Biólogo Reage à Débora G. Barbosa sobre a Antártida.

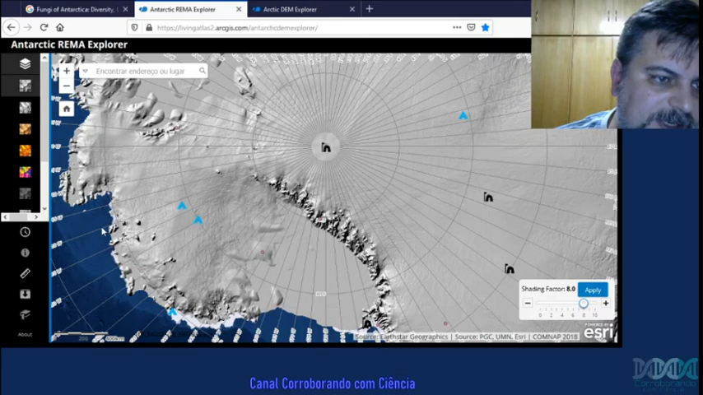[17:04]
então assim dá pra perceber o que que a Antártida ela é mais alta aqui pela região central e depois tem aqui uma descida que vai até o litoral